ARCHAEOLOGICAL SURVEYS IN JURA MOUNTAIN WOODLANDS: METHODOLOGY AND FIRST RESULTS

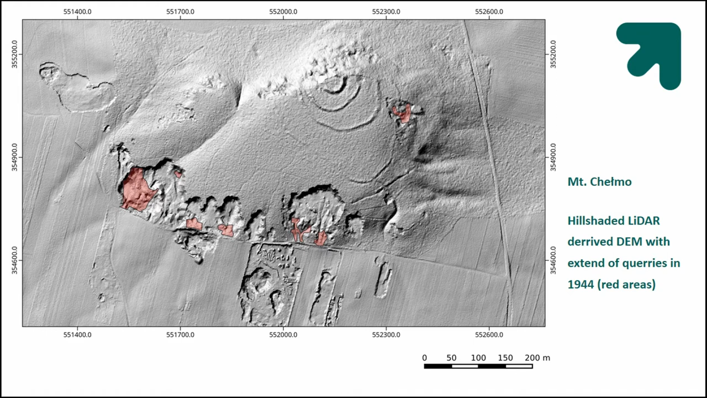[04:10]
And in fact, even before any field work was started, the new data, the amount of new data arriving from this LiDAR data set was extremely huge. As we can see, a few in this area, a few other previously unknown delimitations, fortifications, however you may call them, were not noticed by us.
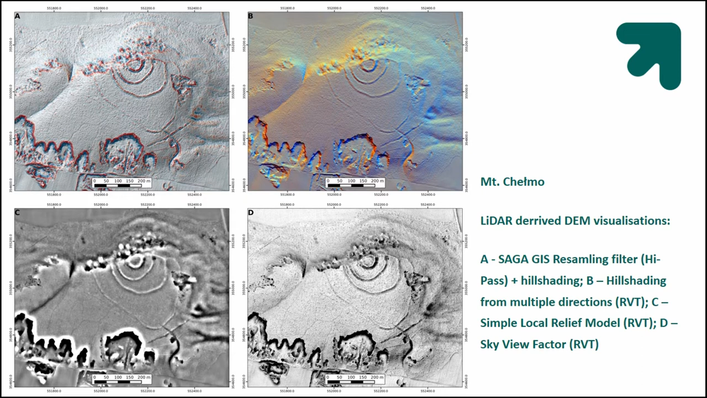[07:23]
So we also have been using generally open source software after acquiring the data cloud, the point cloud for creation of DEM models, in this case done in Saga and also in the relief visualization toolbox, which is really a great tool.
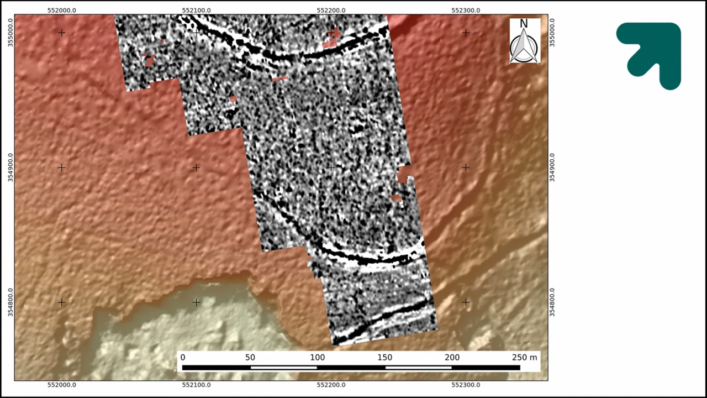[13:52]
endangering, and destructive force of the contemporary and historical occurring. We also tried some earth resistance, which is a different method. As you can see, a lot of features were discovered over here, all these black spots, which are low resistivity areas. These are actually, this is a really big problem in the woodland survey with this method of earth resistance, is that this is actually the root system of trees,
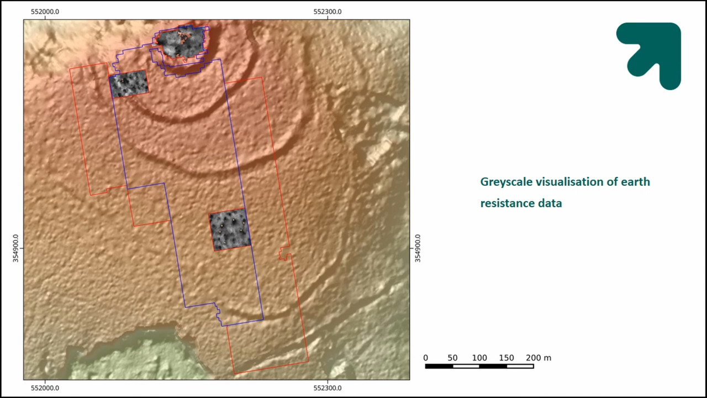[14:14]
which I guess it must be really interesting for people who study trees, but maybe not exactly correct. This is a form of noise, so that was a really big problem.